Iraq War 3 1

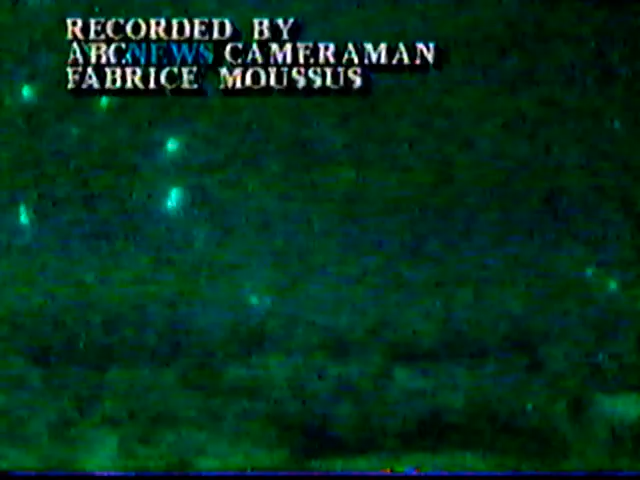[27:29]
We are told also cruise missiles were used that night. Sometimes it's hard to tell, but this is one of the most intensive
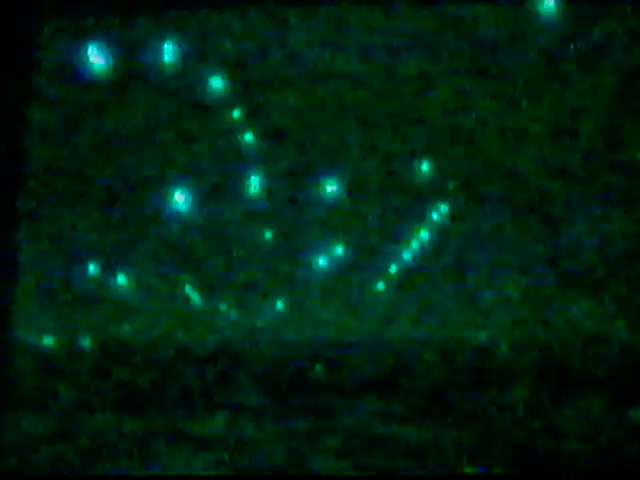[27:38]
attacks in recent warfare.
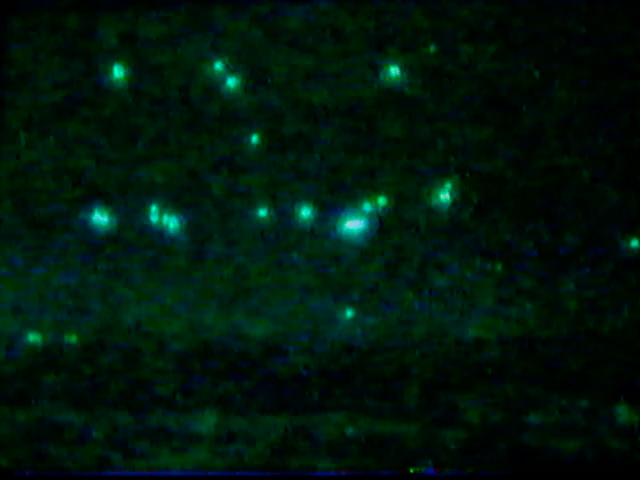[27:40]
hundreds and hundreds of sorties flying over Baghdad that night.
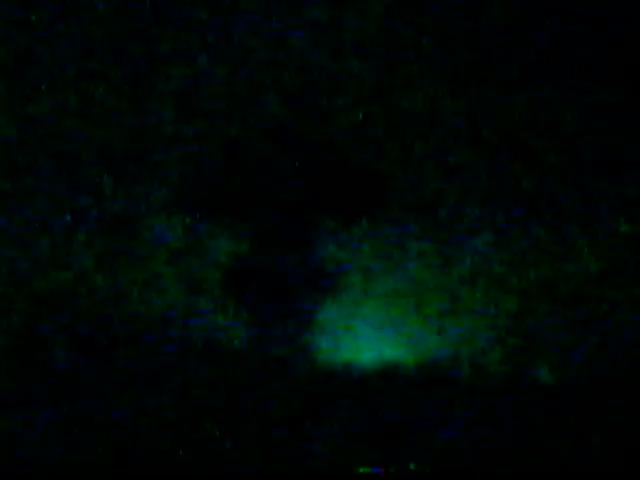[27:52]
And the areas that were hit included a major telecommunications tower that accounted for most of the international phone traffic in and out of Iraq,
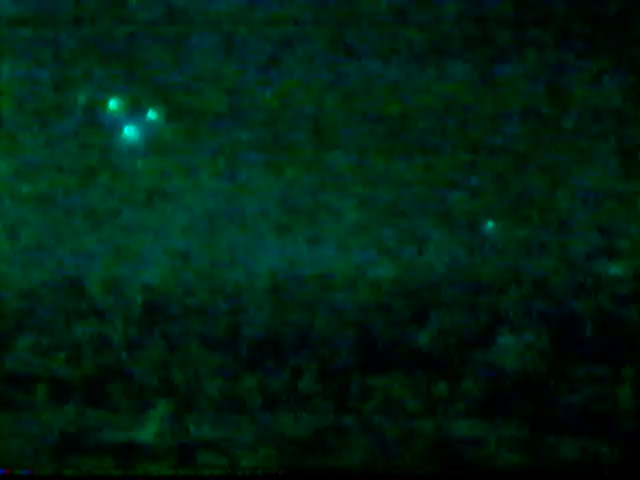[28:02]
as well as the palace and other strategic areas that the Allied forces were trying to hit.
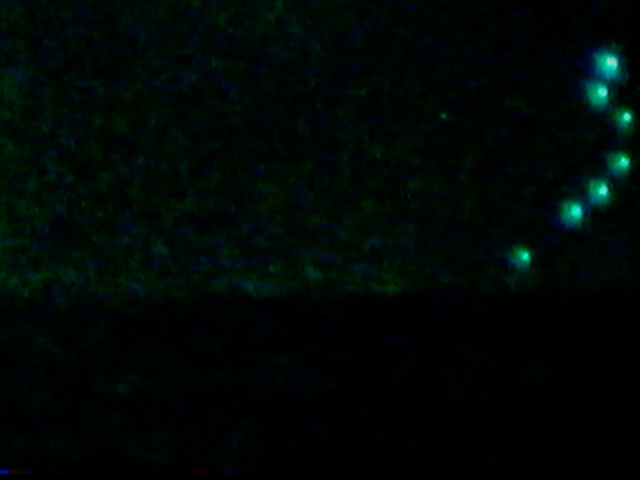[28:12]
We had this sort of scene from our hotel window constantly, although there were occasional slow periods,
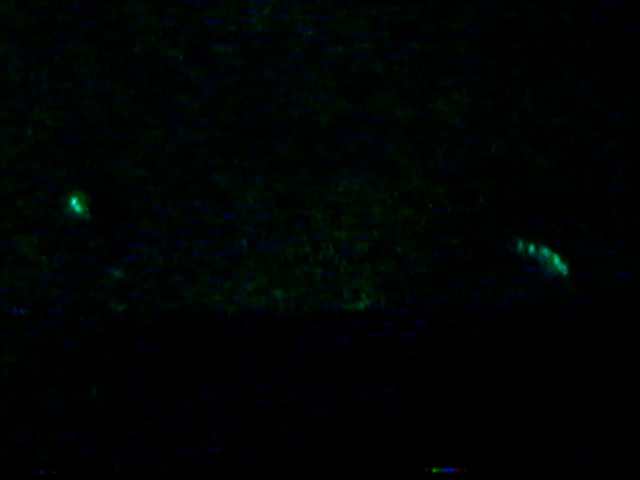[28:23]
but on and off for the whole night starting just after 2.30 in the morning.
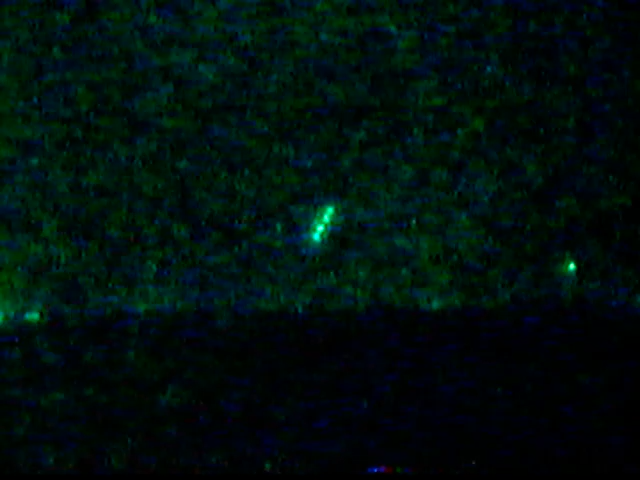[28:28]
The sounds of the explosions in the distance.
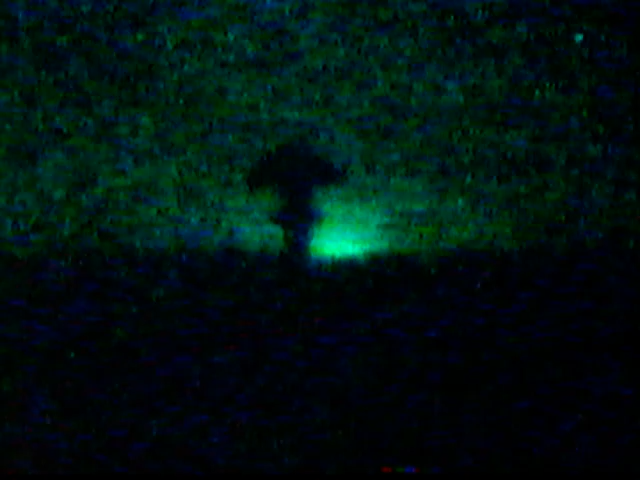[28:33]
There goes another one now behind that silhouette of that tower that you can see.
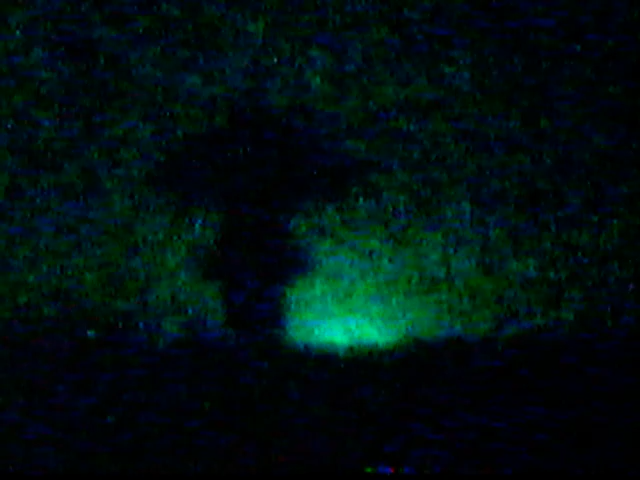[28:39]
The bombardment just went on and on and on, and it was, of course, difficult for us to assess what was being hit.
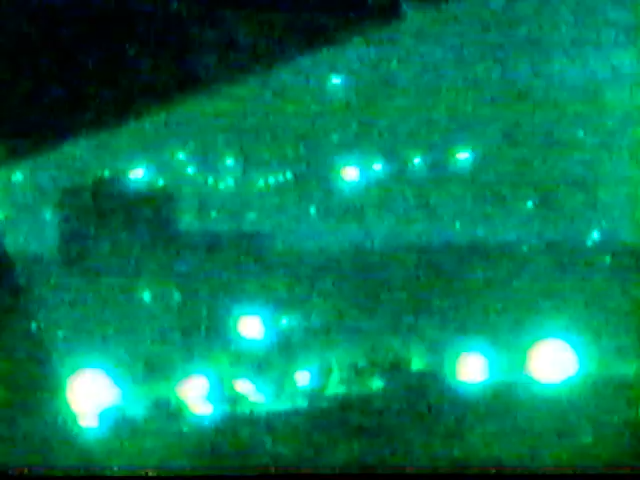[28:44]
As it turned out, many of the targets were in the suburbs of Baghdad where many of the military installations were, and so all we could notice were the flashes on the horizon and the sound of the bombardment.
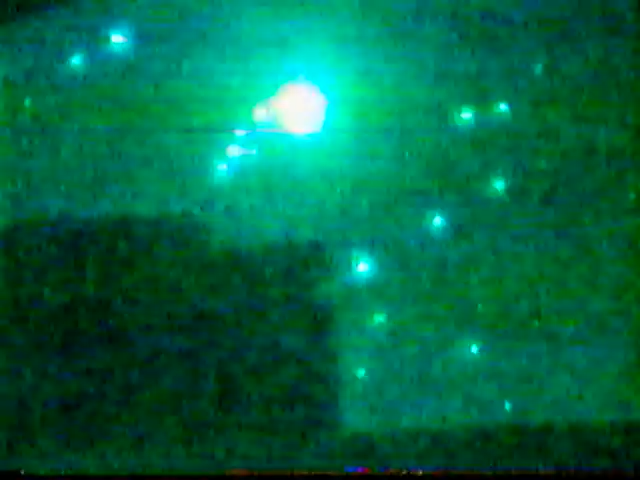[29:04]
And as you can see, it just went on and on. It continued
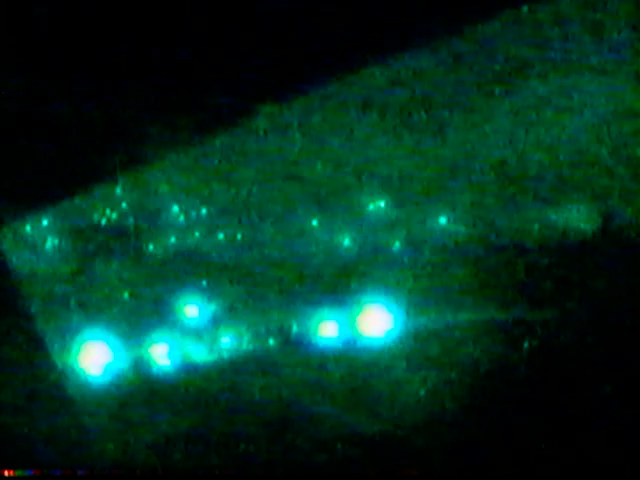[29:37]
And I might also mention, Peter, that we are using a special night vision lens. We were using that night vision lens to get these pictures.
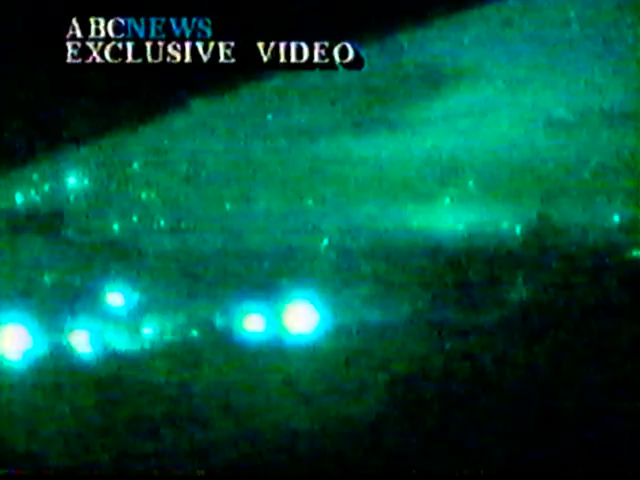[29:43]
It enhances the view because, after all, this did occur in the middle of the night, and except for some ground fire, or rather ground lights, there was no light in the sky at all. Gary, just pause for a second, if you would, just to remind our viewers at 8 o'clock Eastern time who were just joining us for Good Morning America that this is our continuing coverage of the Gulf War.
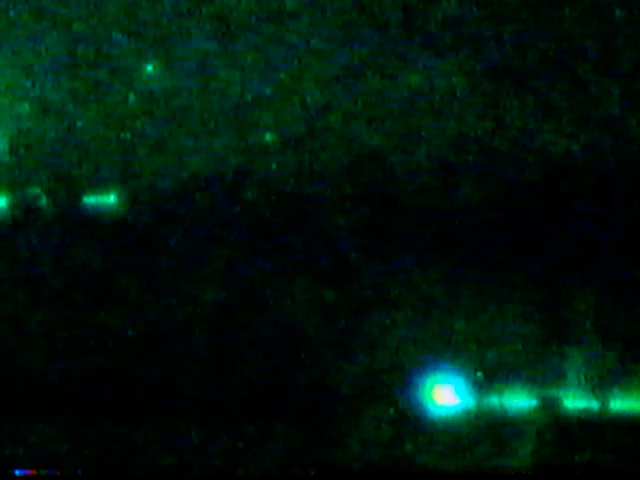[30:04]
And what you're looking at, if you've just turned on your television set, is the video recorded by ABC cameraman Fabrice Mousses from the Al Rashid Hotel in Baghdad during one of the American attacks on Baghdad,
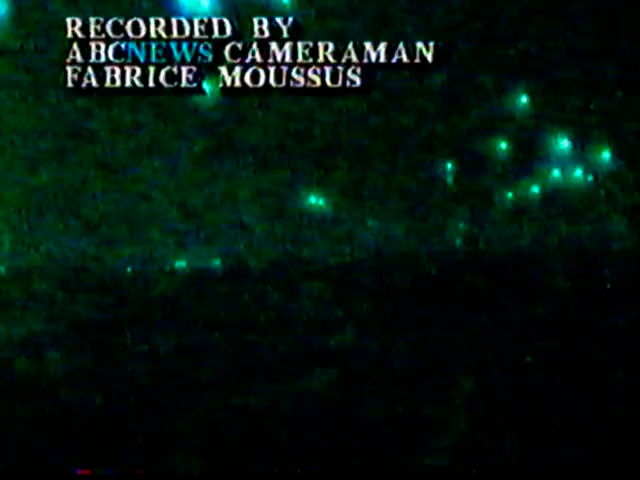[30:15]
and there have been at least several.